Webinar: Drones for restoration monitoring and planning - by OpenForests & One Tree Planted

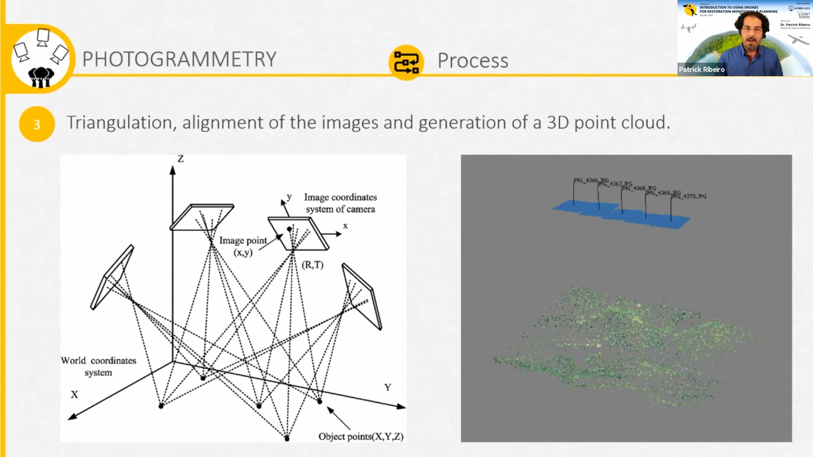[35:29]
looks like something like this so this is the result of this alignment of images and the creation of the 3d point clouds through this photogrammetric process this once you have created this uh there's a second step namely what is named densification of the point cloud so from this sparse point cloud the
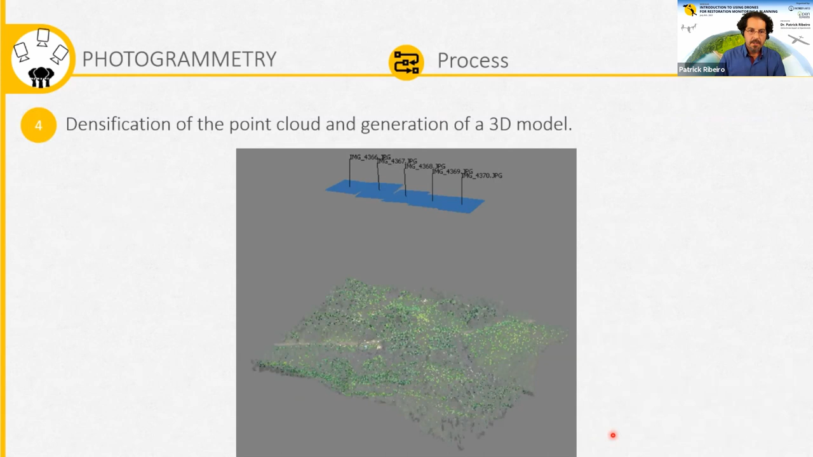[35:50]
next step is increasing this density and you start seeing a 3d structure although we're look just looking at individual points in space and from there you
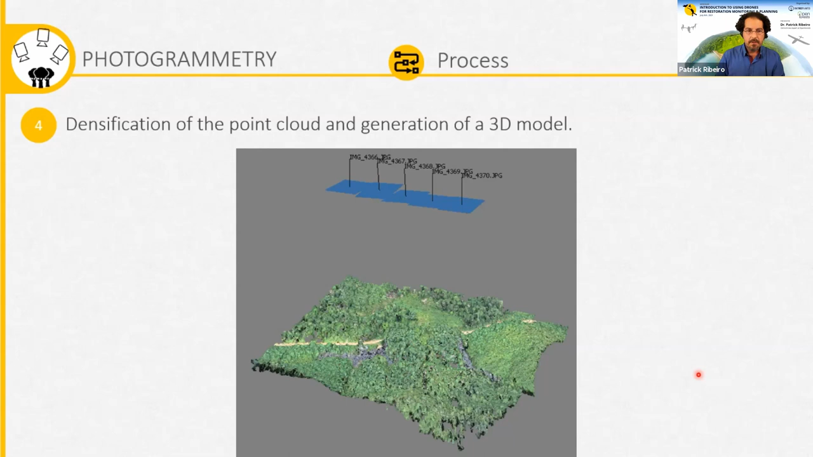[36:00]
go through creating a 3d model of of this dense point cloud and once you get here what the software does is to create a
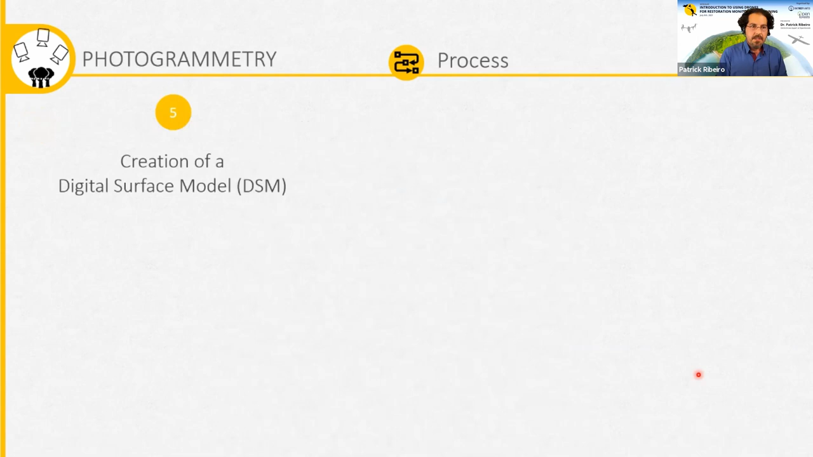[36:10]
digital surface model and this is what you see here now it looks like 3d but this is only because the software brings in a shadowing in this representation but in fact a digital surface model is a 2d map of every elevation
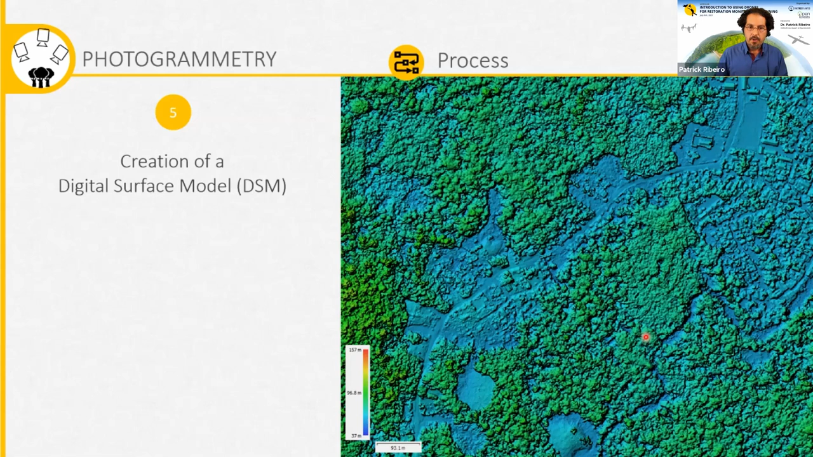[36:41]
or the elevation or the elevation or well say in another way each pixel in this image has a value of the elevation at that spot so you're able to measure here the elevation of everything you see in your landscape there are different representations of this but i will talk about this later on